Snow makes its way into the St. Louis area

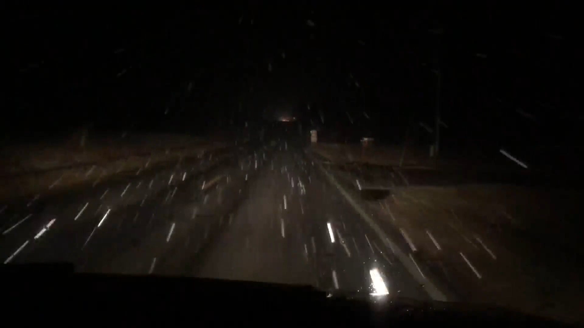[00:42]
Again, this is well north of the St. Louis area, but gives you an idea of what is headed our way. We saw a couple of accidents. Can't say for sure they were weather-related, but it looked that way. So there are definitely some slick spots along the way if you're traveling north. But in LaGrange, Missouri, that's in Lewis County, and north of Hannibal, you can see the snowflakes falling.